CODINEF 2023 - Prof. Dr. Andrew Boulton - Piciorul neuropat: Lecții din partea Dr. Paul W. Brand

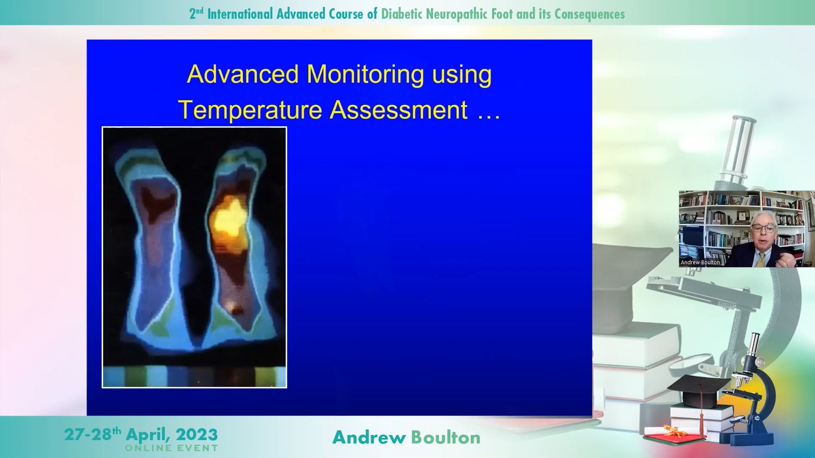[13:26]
This is one of his pictures of a thermogram of this. This is obviously a very warm area. It's probably about to break down, and here it is.